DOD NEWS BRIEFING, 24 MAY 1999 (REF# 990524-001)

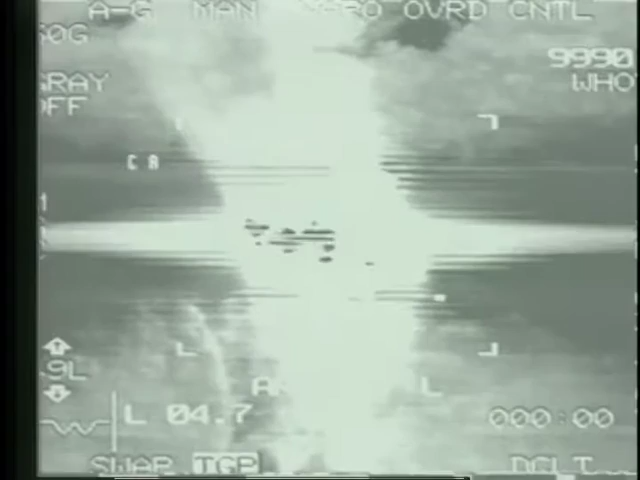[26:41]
That's why we've been hitting his electrical power for his command and control. Another radio relay site in western Kosovo. These are all, today, all these are F-16 CGs out of Aviano, all 15 of the films.
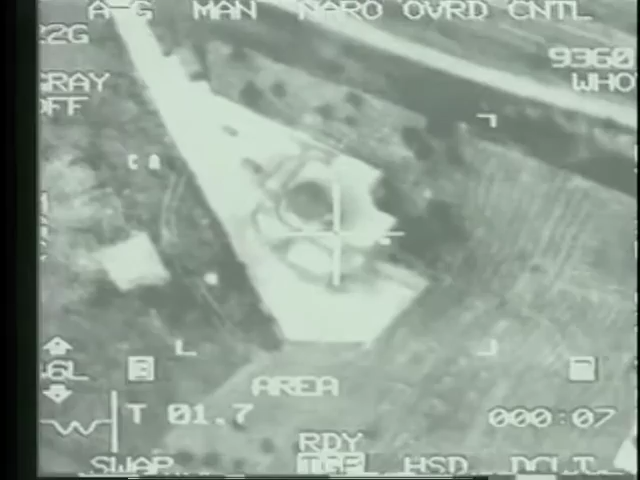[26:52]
You can see under the cursor this fairly
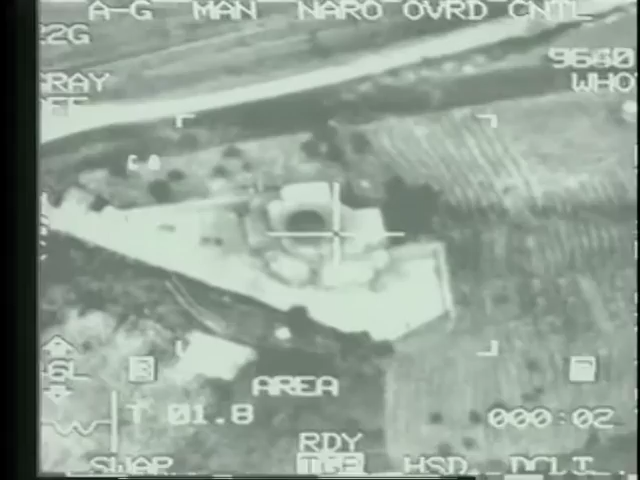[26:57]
built-up command and control site, a good hit, quite a bit of damage to that facility for sustainment. It's a petroleum storage facility in Leskovac,
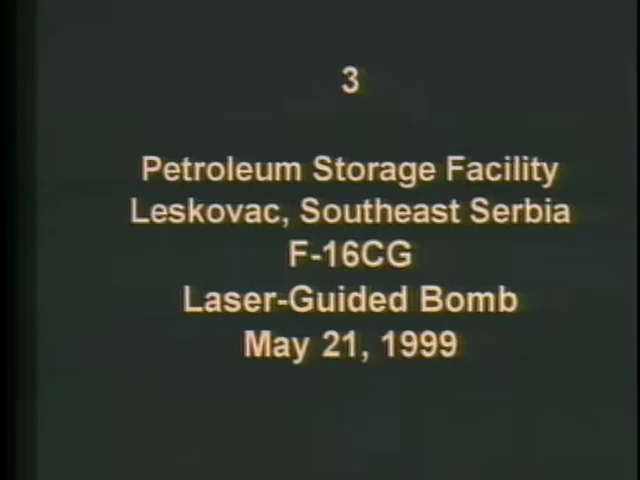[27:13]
southeast Serbia, another F-16 with a 2,000-pound bomb. These are some of the ones that are underground.
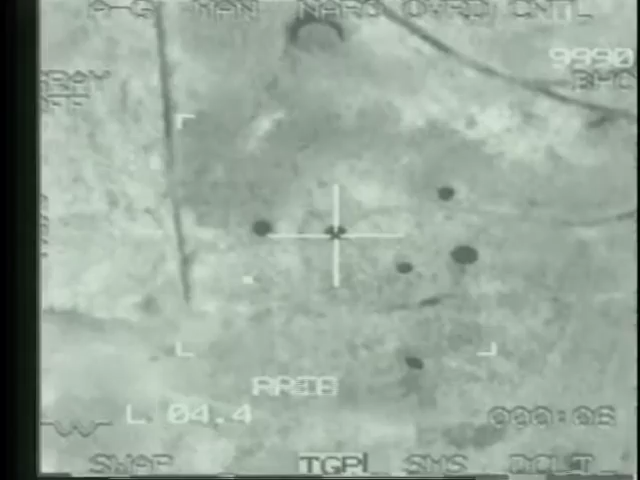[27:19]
You can see switching his infrared to show that black or white is hot. These are actually under the ground.
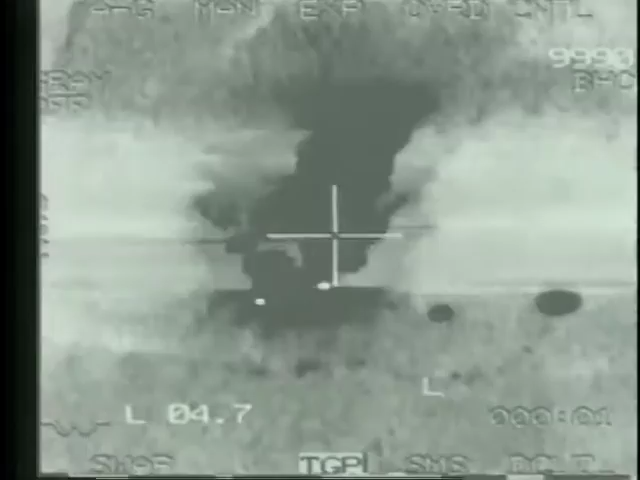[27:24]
That one looks like it may have had something in it. Kozovska Ammunition Depot.
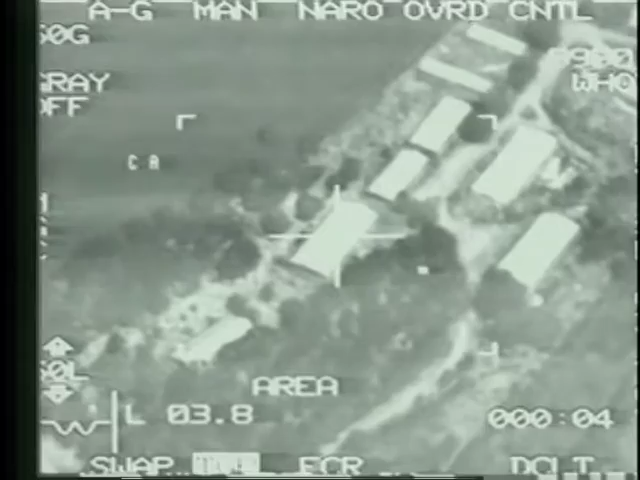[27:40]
I want you to take a look at this building because it's the last time anybody will see it.
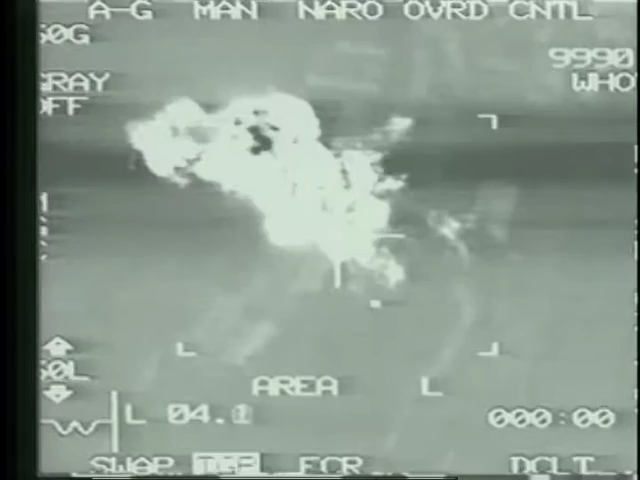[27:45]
And there was quite a bit of ammunition in that. This is another hit on the same area. This used to be a building.
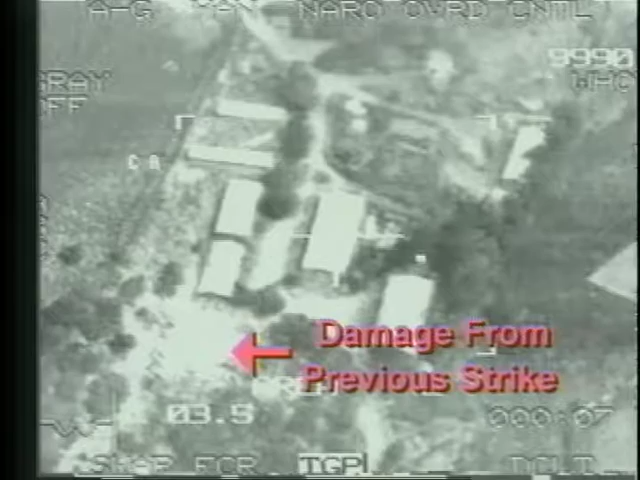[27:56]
He's going after this one here.
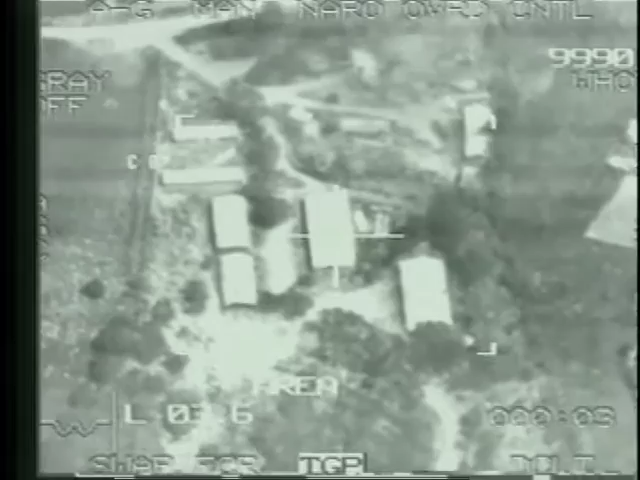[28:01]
And after the weeks we've seen these films, the ammunition, and this is another one, had quite a bit of ammunition in it. He's really being degraded for his long-term sustainment and his near-term sustainment, for that matter.
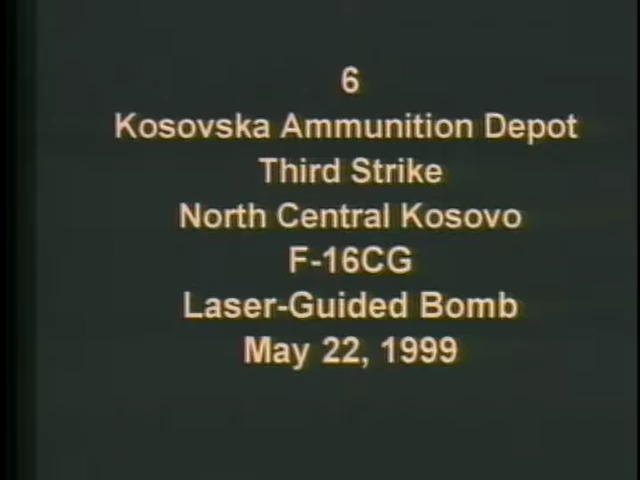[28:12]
Another one in the same area, third strike, different part of the complex.
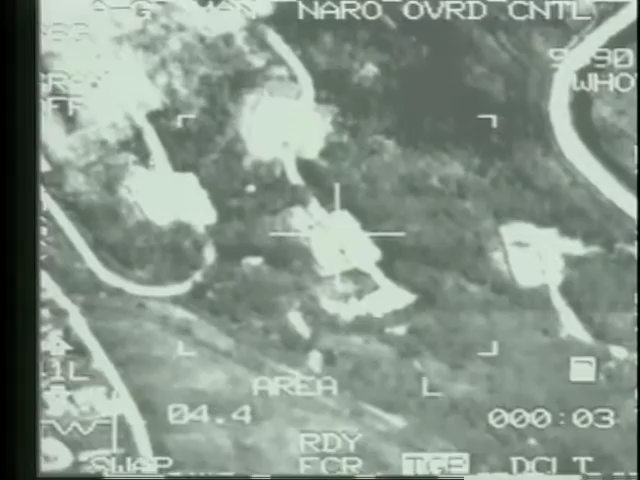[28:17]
Once again, many of these buildings have quite a bit of ammunition in them.
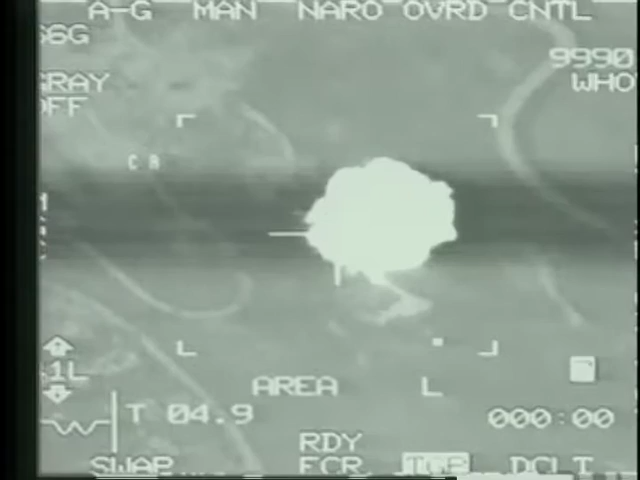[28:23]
That one probably not quite as much, but still some secondary from it, as you can see the burning. His integrated air defense is being taken down to the point where they're still firing SAM, sometimes with guidance.
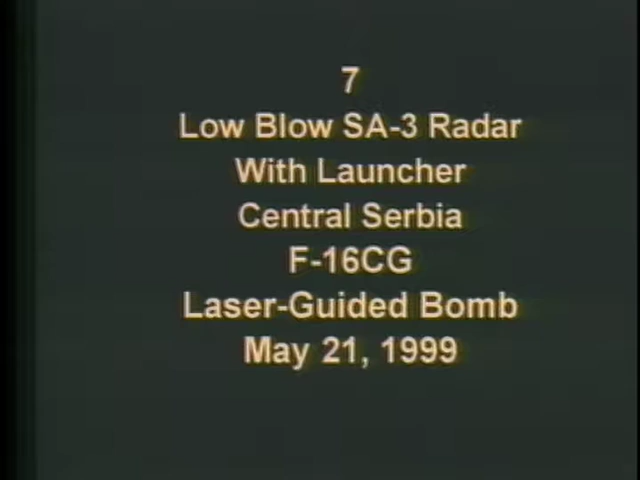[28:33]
This is a low-blow SA-3 radar, one of his strategic-type SAMs.
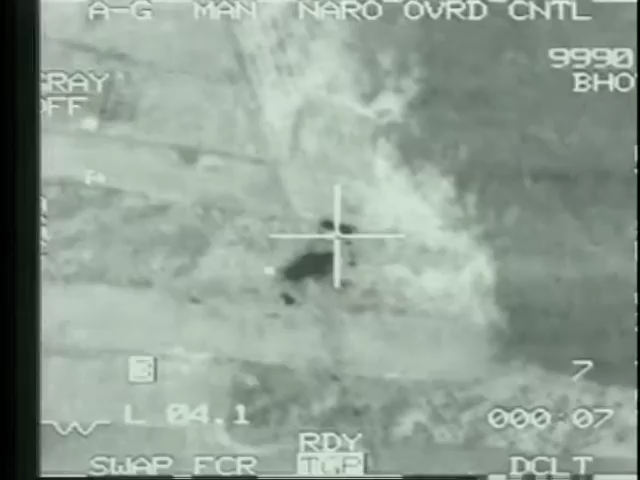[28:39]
We've taken several of these down. You can see an F-16 here attacking it.
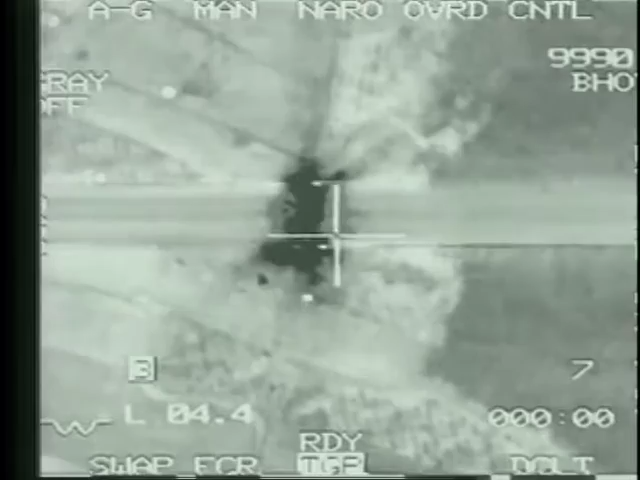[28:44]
And this is not a dummy, as you'll see. This will run for a while. It's obviously had missiles with it.
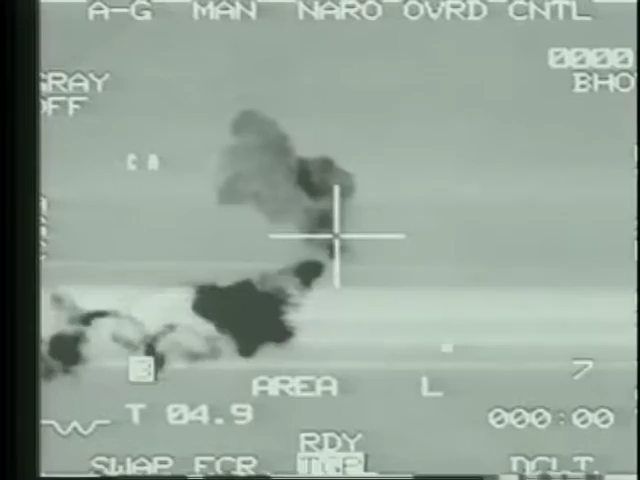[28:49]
You can see the missiles going off. It hasn't ended yet. Those are SA-3 SAMs.
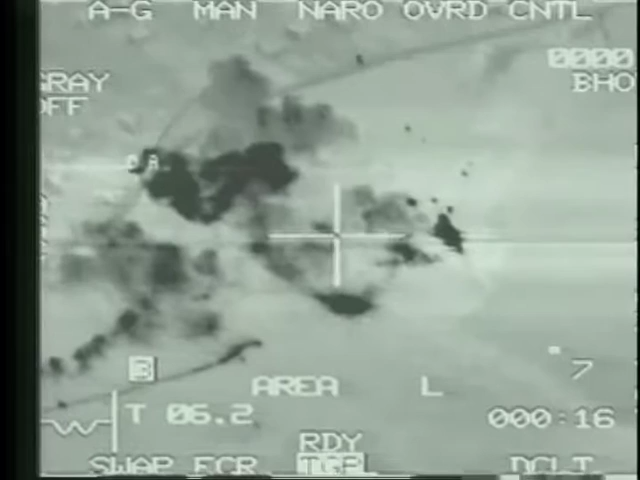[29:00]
You can see it's, if that's a decoy, he's putting a lot of money into decoys. It's a low-blow SA-3 radar at the same site. You can see the lower right of this film where it's still burning from the last one I just showed.
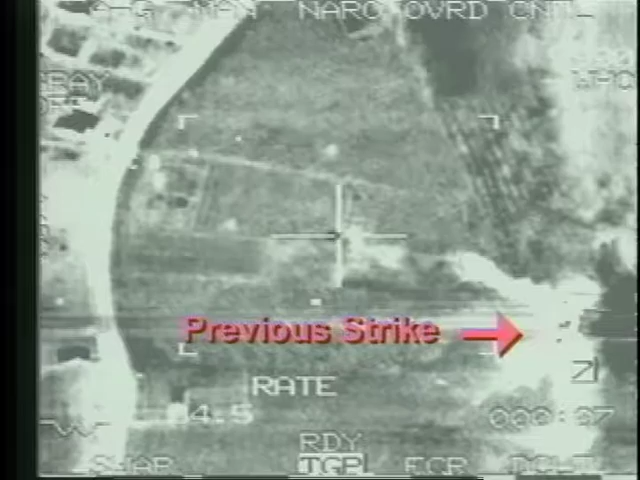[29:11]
And then the radar itself here will be attacked. Once again, unlikely that's a decoy.
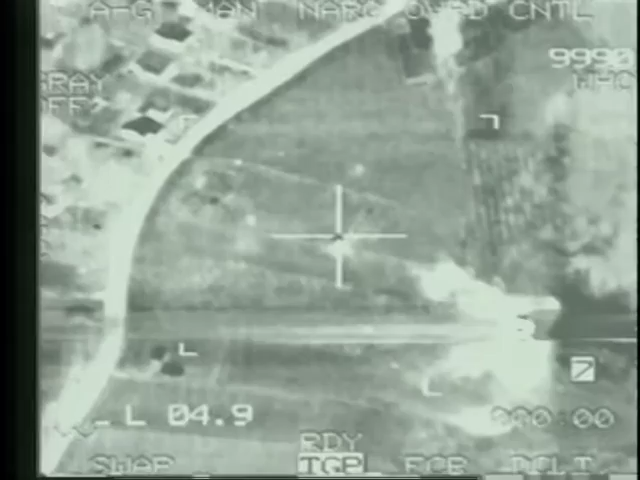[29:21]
The SAMs and SAM radar? We have not seen any evidence whatsoever of that. Now, he has husband and some of his radars, as you know, Ivan, but no resupply that we know of.
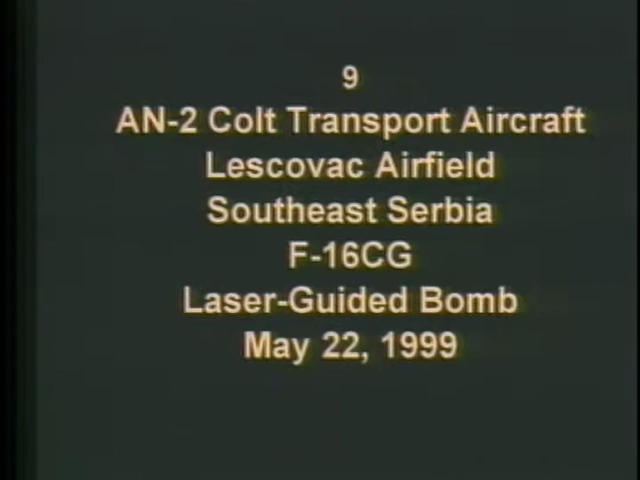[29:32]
So how many missiles do you think that was just that we saw cooking off? Let's talk about after this. That was probably two or three. This is a AN-2 Colt.
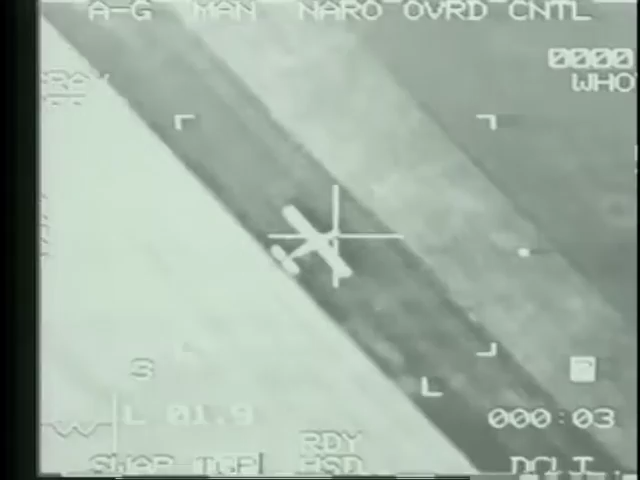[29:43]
They found three of those in the 2 days ago. That one was had quite a bit of fuel in it, it looks like.
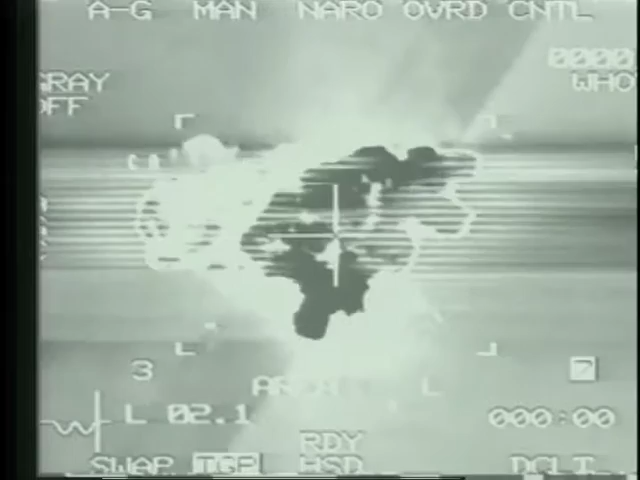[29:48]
That was formerly an AN-2 Colt. Here's another one that had been damaged earlier.
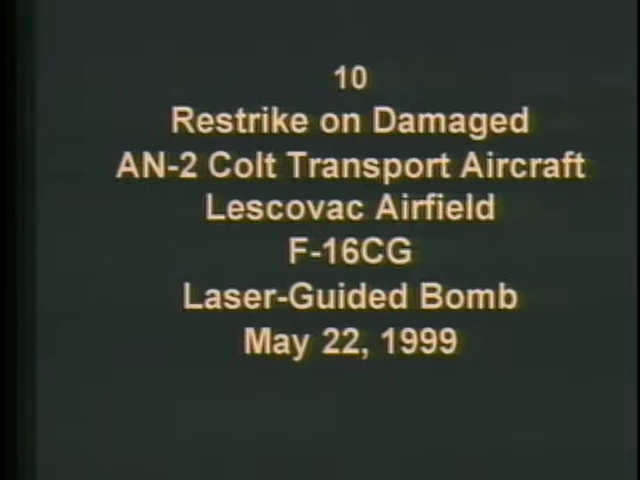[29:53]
It was not destroyed. You can see a couple of them. And we're not sure what that was hit from before, but we take this one out.
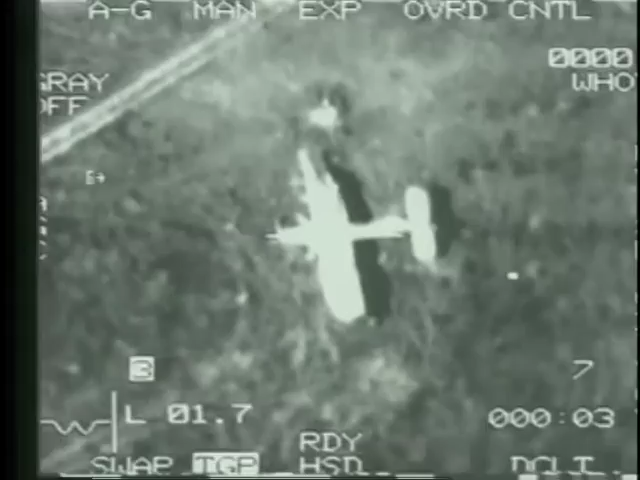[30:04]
And that one obviously had some fuel in it.